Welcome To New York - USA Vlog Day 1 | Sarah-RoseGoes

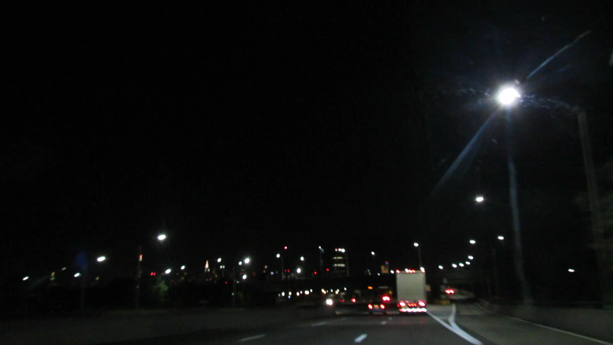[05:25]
It's a bit bumpy but you can see the skyline and it looks incredible. We're so, so excited. Hi yeah so we've just arrived at our hotel.